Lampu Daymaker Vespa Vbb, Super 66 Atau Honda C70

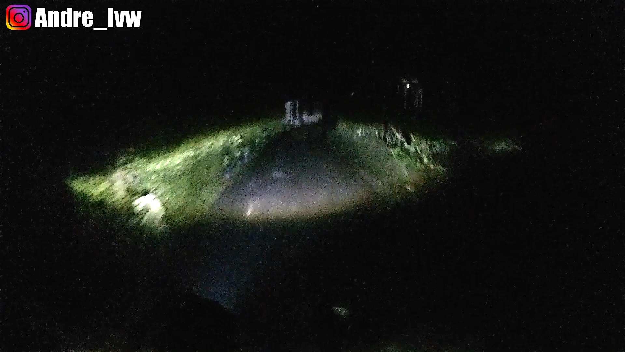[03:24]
nah sekarang sudah kondisi malam ternyata luar biadab lampunya
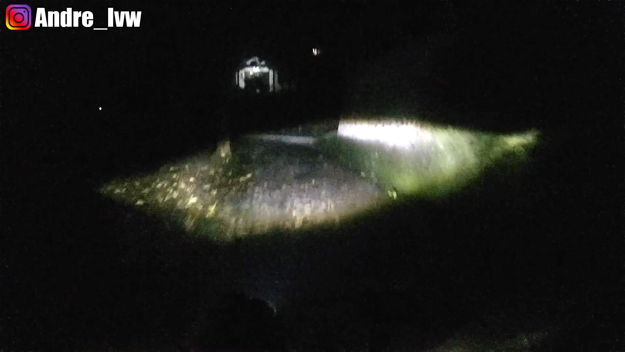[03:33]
ya day maker memang beda ya day maker yang bagus sama day maker yang abal-abal itu memang beda ya
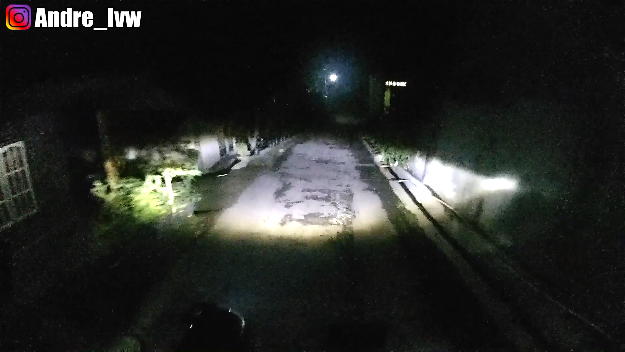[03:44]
oh ya dan sebagai informasi tambahan ini saya beli di toko offline yang ada di Wonosobo ya jadi ini bukan online shop tapi offline yang ada di Wonosobo ini seharga Rp380.000 ya beli di Wonosobo ya mungkin kalau di online lebih murah lagi mungkin ya kalau mungkin kalau di Wonosobo itu kalau barang-barang kayak gini itu memang agak berbeda bro ya dengan harga-harga online gitu ya ya agak lebih tinggi-dikit ya maklum ya kota kecil beda dengan kota-kota metropolitan gede gede lah maksudnya itu kan suppliernya gampang dan kalau Wonosobo kan memang kota kecil
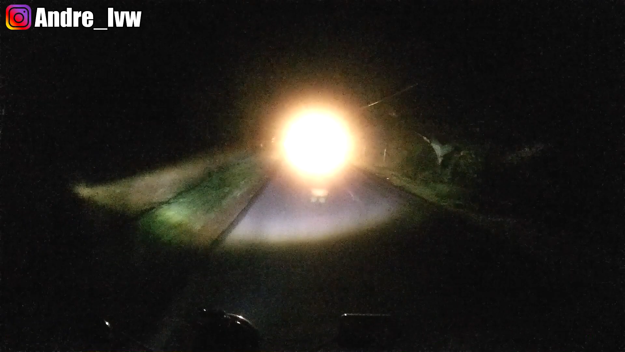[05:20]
dan keuntungan pakai lampu day maker itu sebenarnya apa voltasenya dikit watt yang dibutuhkan itu dikit banget bro mentok-mentoknya itu 30 watt bahkan ada yang 20 watt doang ya dan walaupun sama-sama 30 watt itu berbeda dengan 30
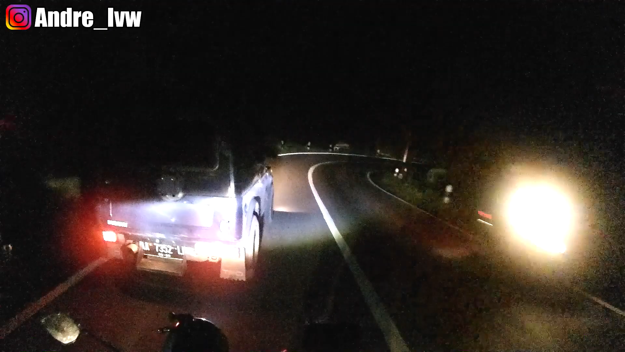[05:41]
wattnya lampu-lampu halogen apalagi HID itu beda banget ya jenis-jenis LED itu emang beda sama wattnya tapi daya yang dikeluarkannya itu lebih sedikit sebenarnya jadi maksudnya walaupun sama-sama 30 watt antara LED HID dan halogen biasa itu beda gitu loh paling irit paling hemat tetap yang LED paling boros HID HID itu luar biada borosnya